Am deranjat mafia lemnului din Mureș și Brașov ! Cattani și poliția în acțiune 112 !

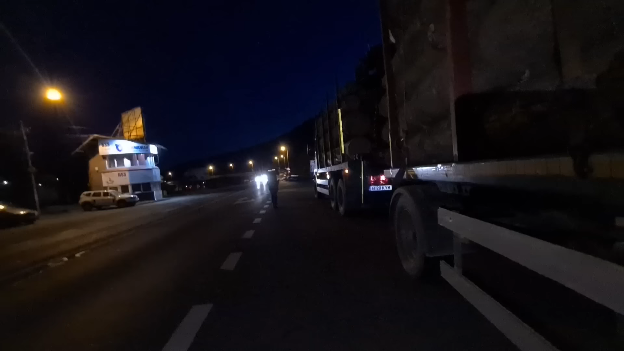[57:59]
Deci o mișină de posibilități avem, să-i punem la punct pe oamenii ăștia să nu mai fi pe partea dreaptă, rocoanțele sunt plecate, dacă vă uitați, pe camion.